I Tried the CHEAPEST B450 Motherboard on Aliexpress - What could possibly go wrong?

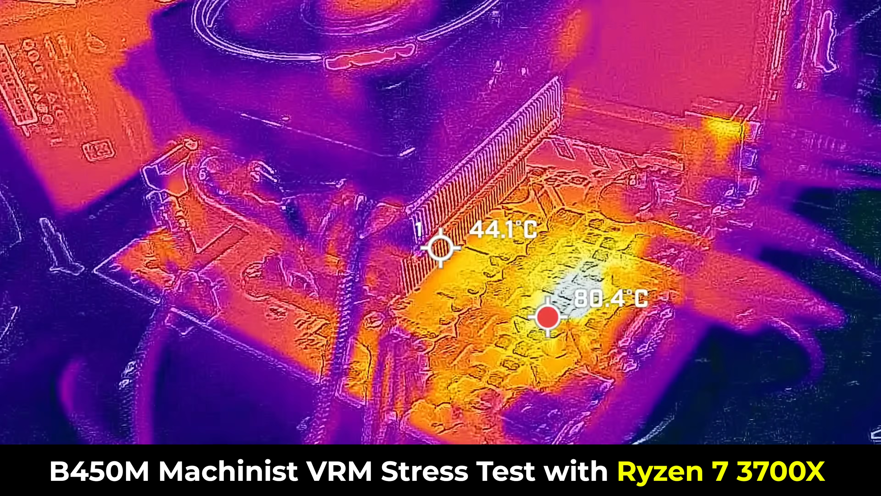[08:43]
On screen: spot 44.1°C, max 80.4°C
The worst case scenario, 3700X using up a little over 85 watts here, max draw, direct CPU draw.
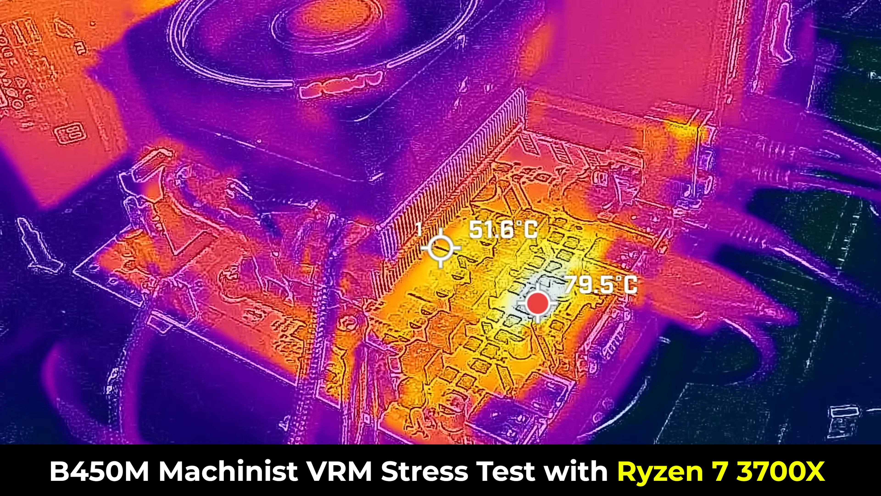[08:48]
On screen: spot 51.6°C, max 79.5°C
And here's after 10 minutes on this surface temperature, the max temperature we saw was around 82 degrees.
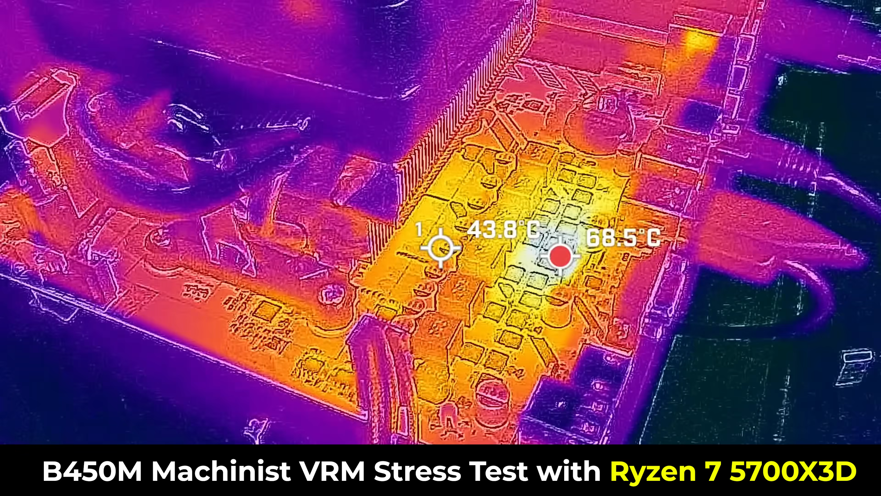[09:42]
On screen: spot 43.8°C
Now, moving on to the 5700X 3D, this uses up about 75 watts max draw. And after 10 minutes, we saw a maximum surface temperature here of around 70 degrees. Now here's where the software just said 81 degrees, just like the 3700X.